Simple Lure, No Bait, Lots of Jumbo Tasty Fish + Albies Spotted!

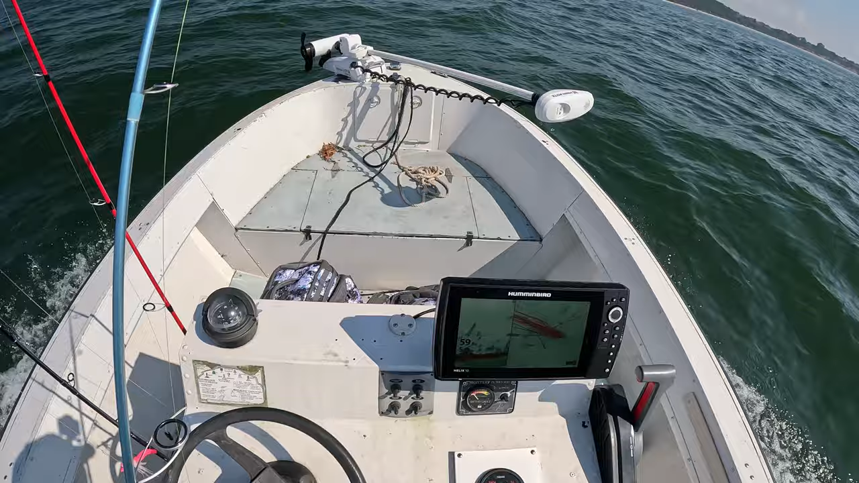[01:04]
I tried for about 40 minutes or so in one spot, and it just was small sea bass. Look at all the marking on the left-hand side of the screen. Come on, look down. There we go. You can see all that marking near the bottom. I was just drifting maybe 200 feet off my lines. On the right-hand side of the plotter, you see all those red lines. Those are previous track lines, not from today.